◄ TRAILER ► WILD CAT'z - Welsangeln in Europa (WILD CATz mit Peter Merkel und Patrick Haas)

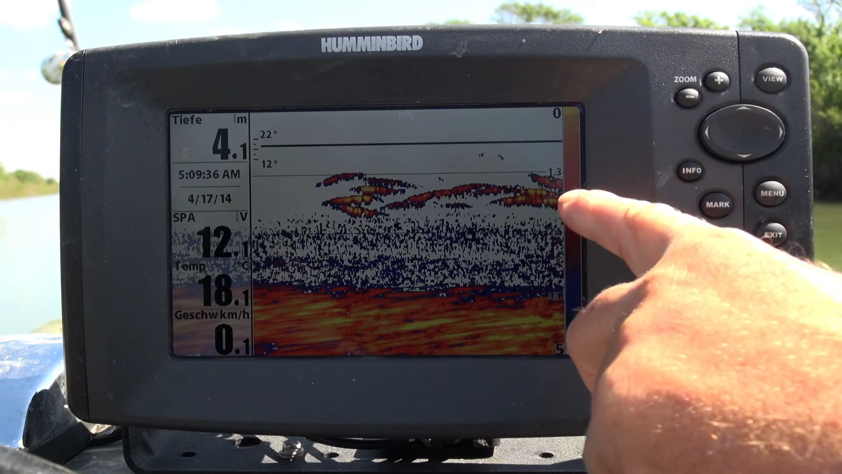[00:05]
On screen: depth 4.1 m, water 18.1°C, speed 0.1 km/h
geht, er zieht dann immer weg, wenn da Er viel zieht mehr immer kommt, weg. merkst du, wie die Karauschen Terz machen.